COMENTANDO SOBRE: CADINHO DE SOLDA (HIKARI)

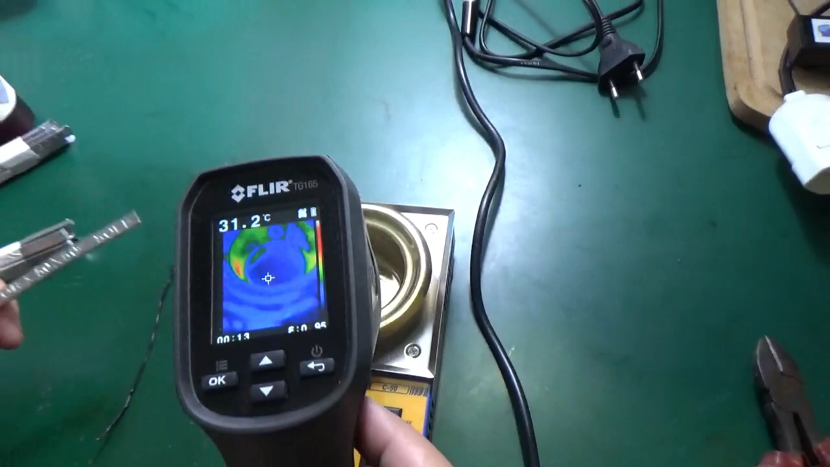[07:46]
On screen: spot 31.2°C
Termômetro Tá lá marcando 30 graus Ó
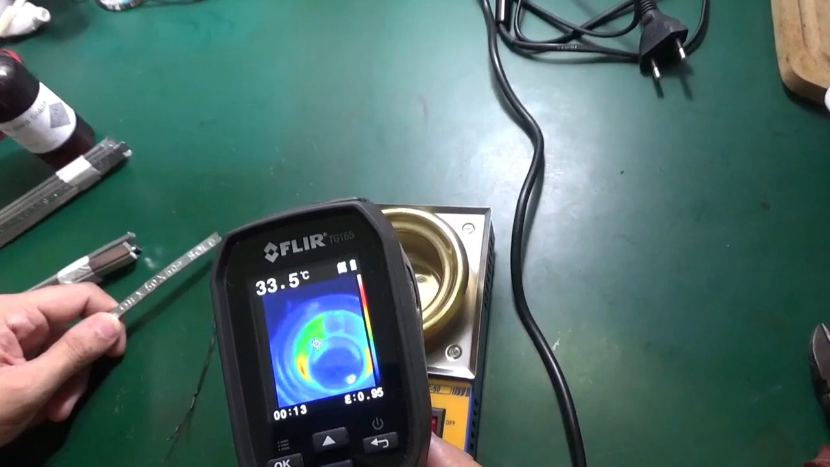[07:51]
On screen: spot 33.5°C
Mais azul é mais frio Mais outras cores Olha lá Ih Mas tem uma parada
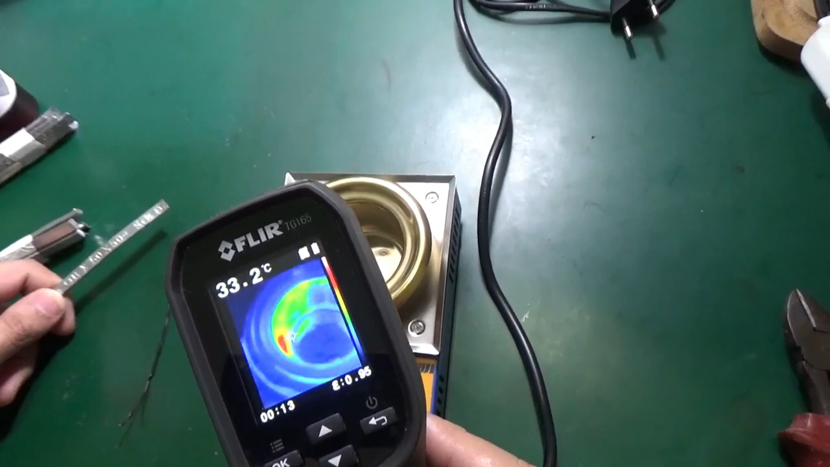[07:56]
On screen: spot 33.2°C
esquentando Olha lá Claro Rodrigo Tu ligou na tomada É verdade Tem que esquentar mesmo
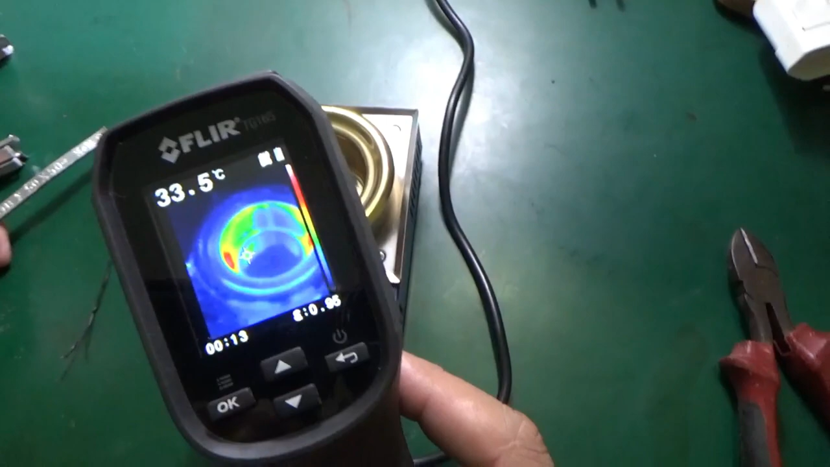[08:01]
On screen: spot 33.5°C
Pior assim não esquentar Pô bem Já já volto Hum Tá saindo um cheirinho aqui De
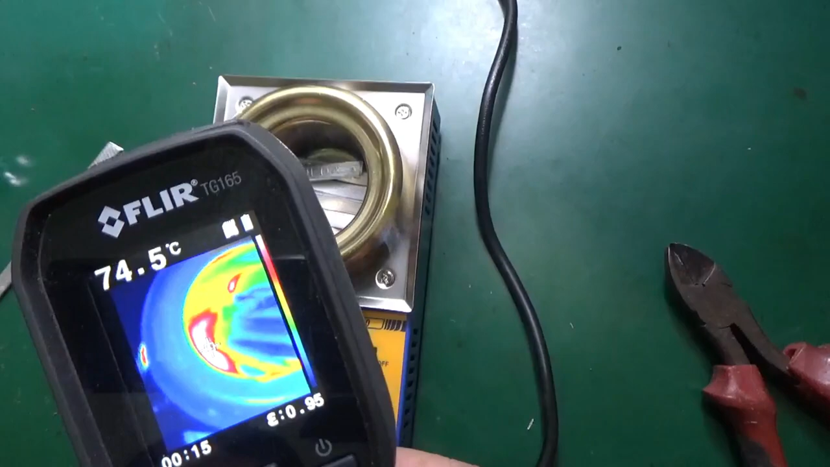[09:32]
On screen: spot 74.5°C
Ó Tá esquentando Tá esquentando a parada É isso Olha lá Já estamos em 70 graus Se eu ligar aqui a luz Ó Tem parte com 110 graus
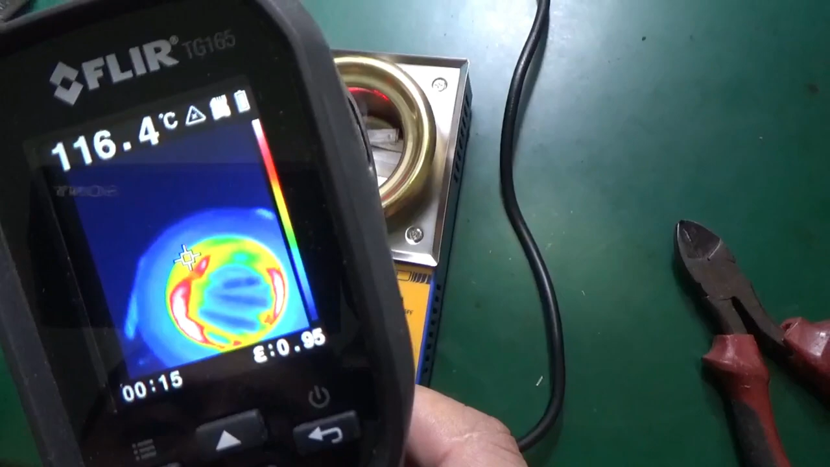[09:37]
On screen: spot 116.4°C
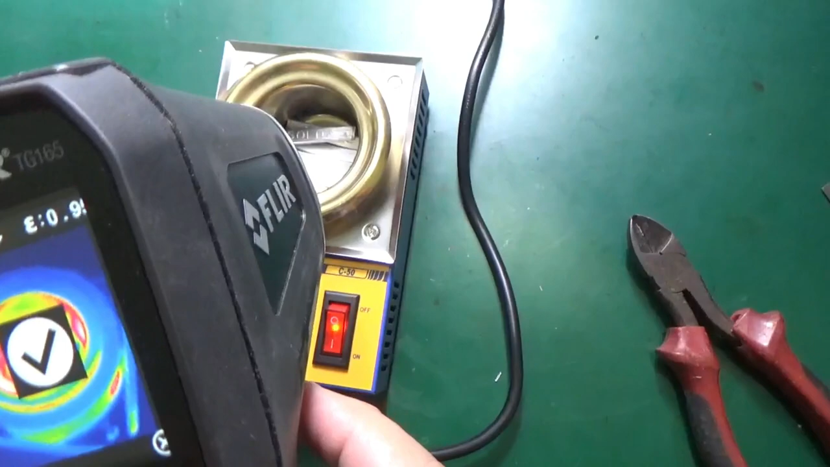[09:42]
Ó
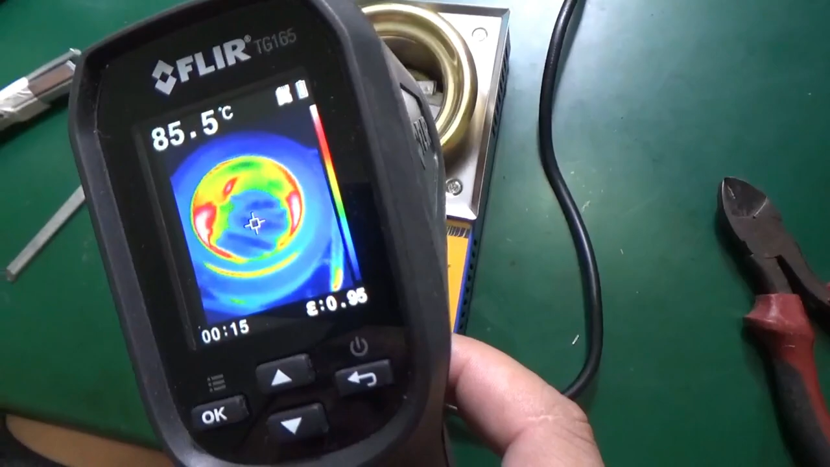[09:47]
On screen: spot 85.5°C
O azul ali no meio É claro que é a solda Começou a derreter A diretora já disse Que já começou a derreter
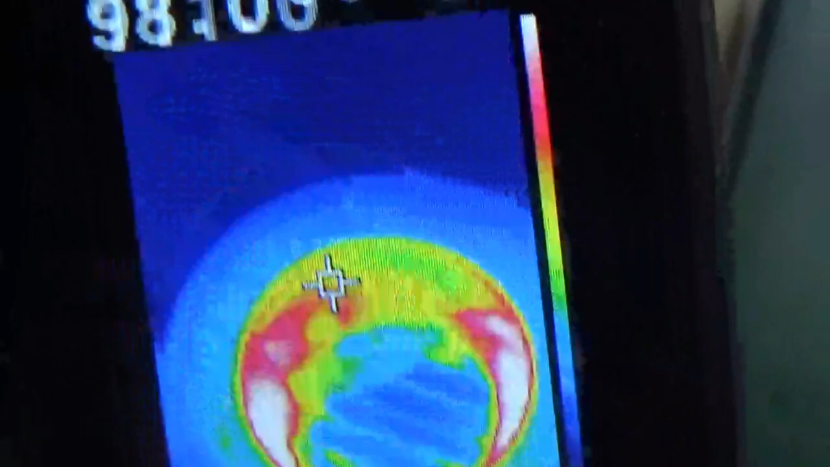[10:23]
Ó 130 graus Vamos ver Vamos ver Daqui a pouco eu ligo de novo o termômetro
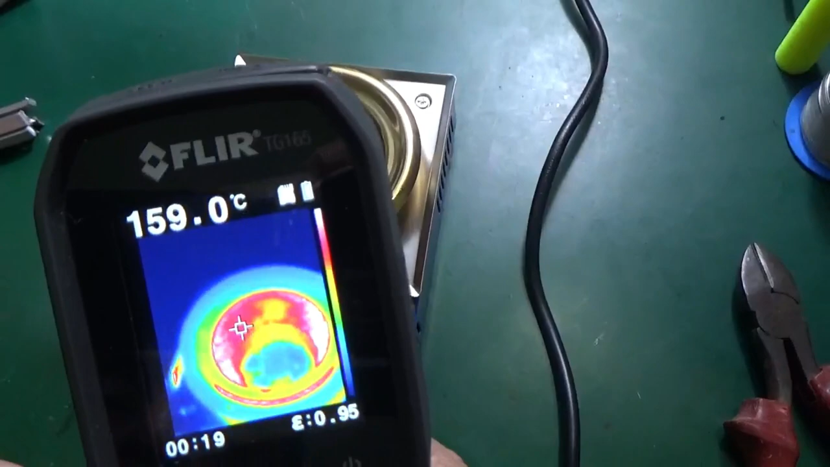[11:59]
On screen: spot 159.0°C
Vamos ver Olha aqui Agora tudo vermelho Meu amigo Já estamos em 205 graus ali ó Se eu botar o O luminoso Cadê?
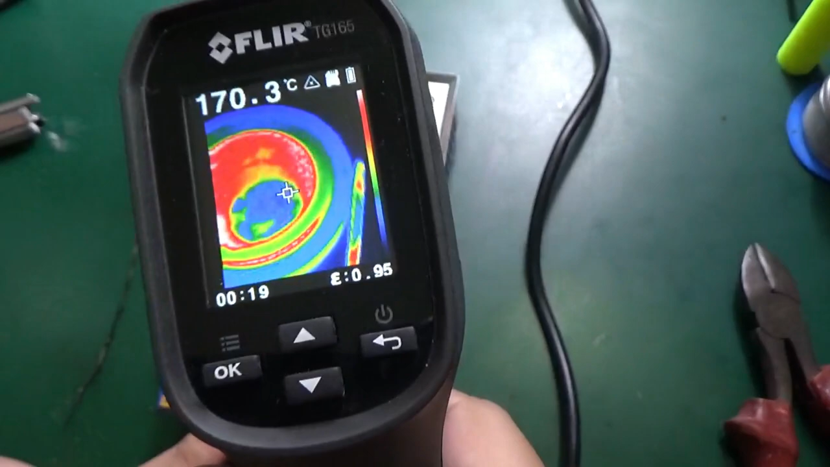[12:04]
On screen: spot 170.3°C
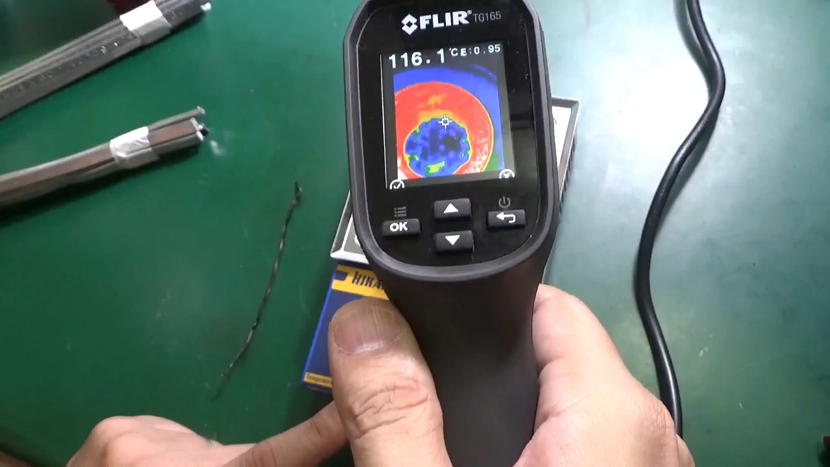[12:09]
On screen: spot 116.1°C
É claro que essa não é a real Olha lá 220 graus
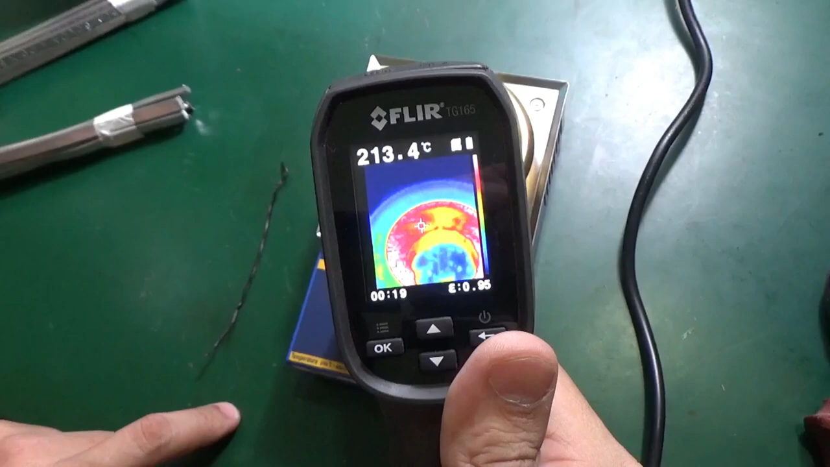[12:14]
On screen: spot 213.4°C
Rodrigo mas tu falou que ele vai de 200 a 480 Pois é meu amigo E ele ainda tá esquentando hein
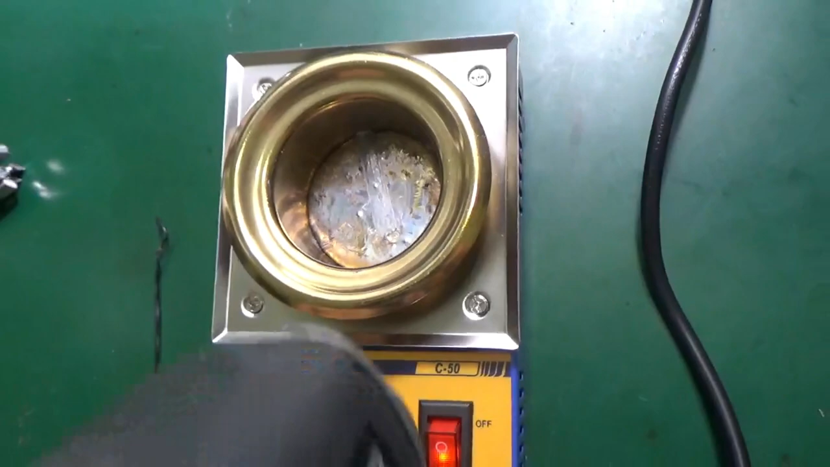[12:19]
Ainda tá esquentando Olha aí Olha
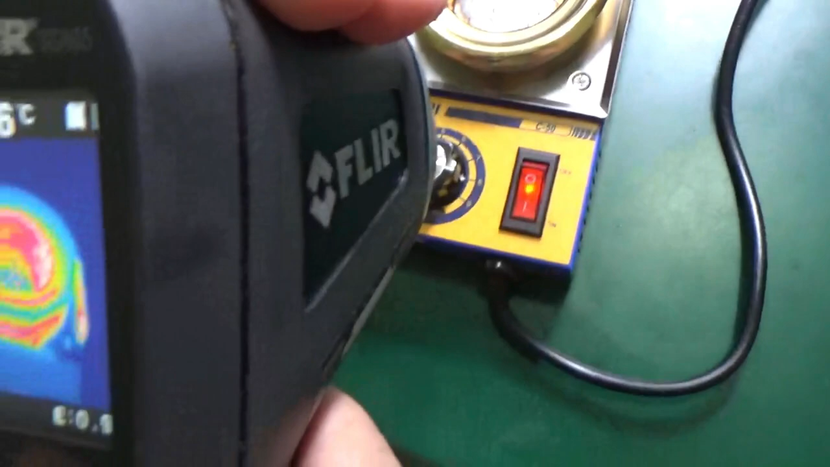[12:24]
isso E aí por aqui Pra vocês terem uma ideia Ninguém deve ter vídeo assim Tá E aqui
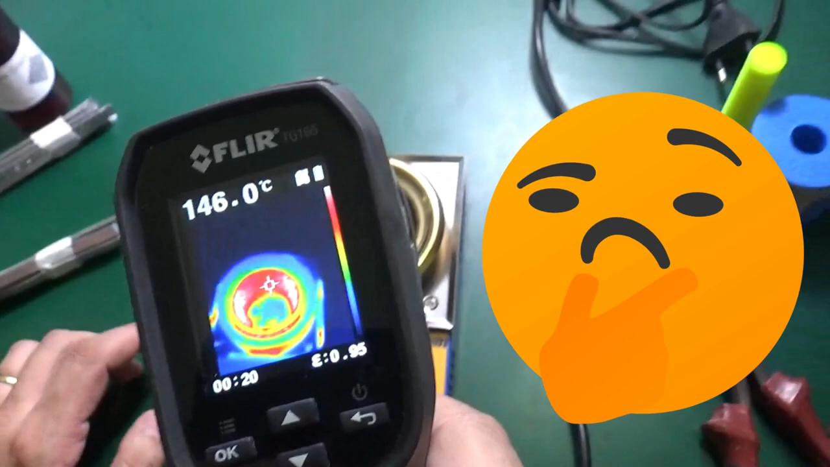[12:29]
On screen: spot 146.0°C
não tem Que ninguém se vangloriar Mas como Deus nos permitiu ter um termômetro Vocês veem aqui ó A lateral
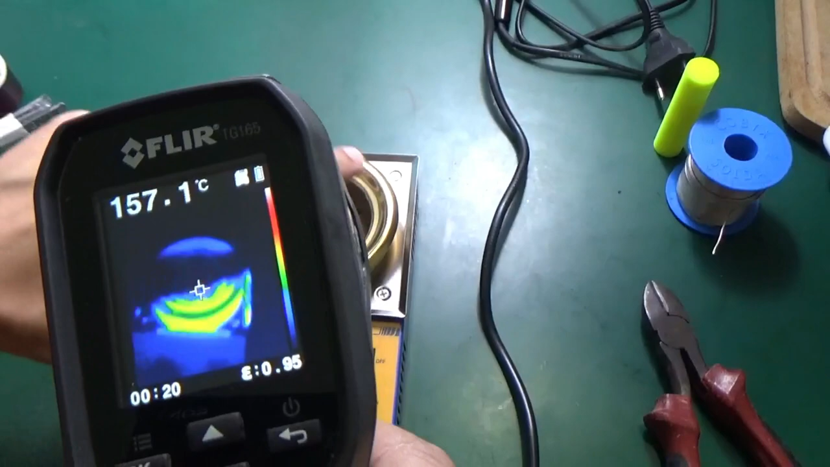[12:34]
On screen: spot 157.1°C
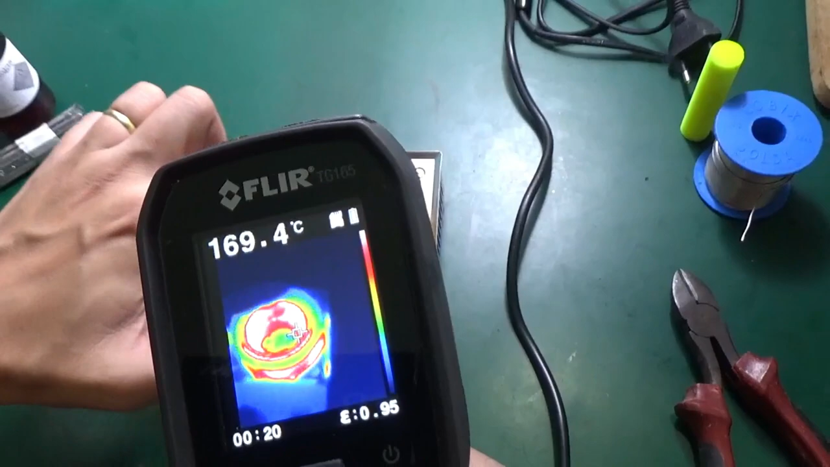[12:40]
On screen: spot 169.4°C
Esquenta A borda superior Tá mais fria Porque tá azul Vocês conseguem ver uma barra aqui no termômetro E o seguinte Se a diretora tá pegando Ela tá mostrando pra vocês Que eu
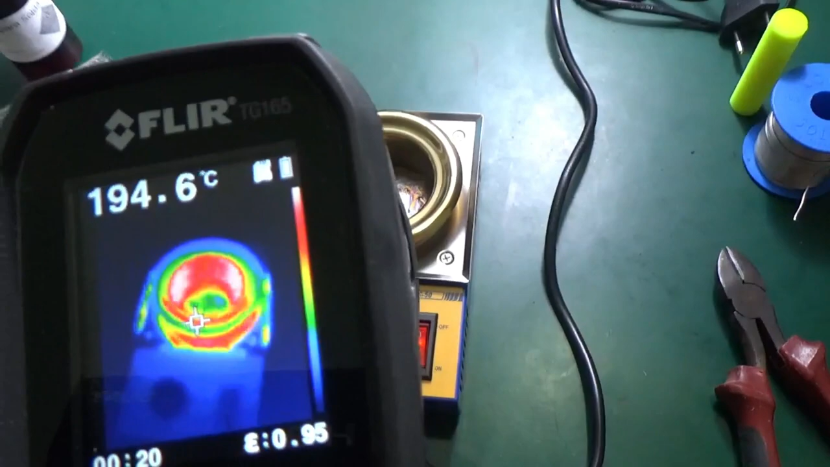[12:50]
On screen: spot 194.6°C
tô pegando todo o aparelho ó E vocês veem o aparelho tá azul Olha a minha mão onde tá Ou seja A Icari conseguiu fazer um aparelho até o momento Que não vai queimar tua mão Entendeu?
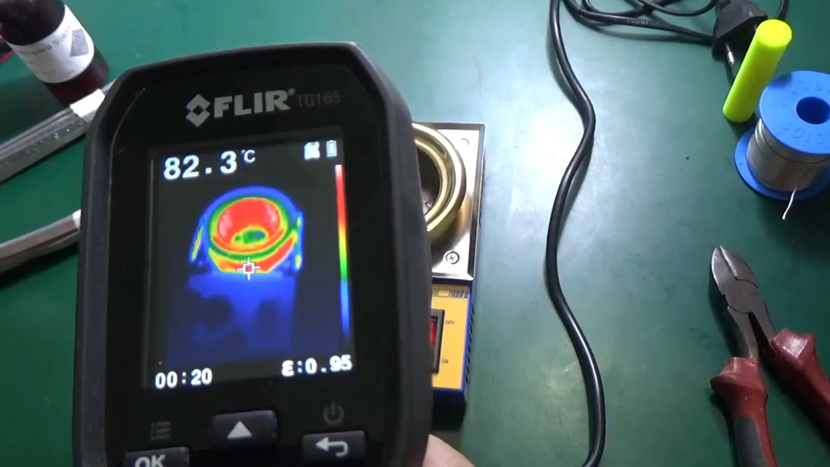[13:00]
On screen: spot 82.3°C
Eu tô aqui ó Com o dedo aqui E posso manter Rodrigo tá frio?